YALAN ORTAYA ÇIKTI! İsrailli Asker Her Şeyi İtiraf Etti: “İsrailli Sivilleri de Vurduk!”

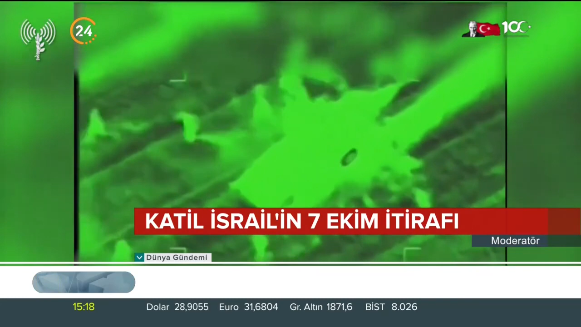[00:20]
İsrail helikopteri havalanmıştı. Tanklar da harekete geçmişti. Reym ilçesinde düzenlenen festival alanına ateş yağdırmışlardı.
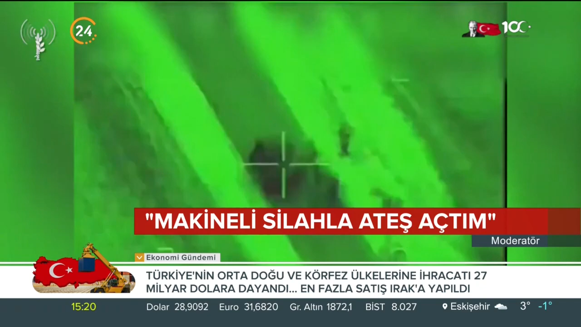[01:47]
Oysa İsrail, sivillerin kendi ateşlerinden kaçtığı görüntüleri Hamas'tan kaçan masum siviller olarak dünyaya servis etmişti.
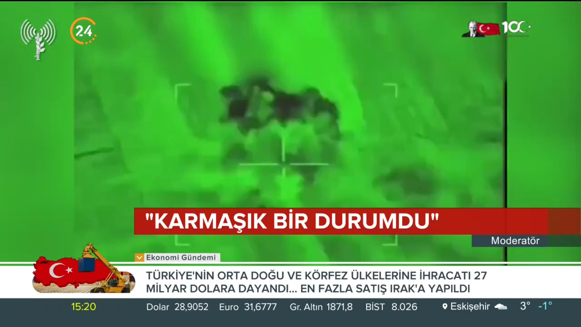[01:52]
Meğer İsrail'li siviller İsrail ordusunun ateşinden kaçıyormuş. Söylenen yalan bir kez daha ortaya çıktı.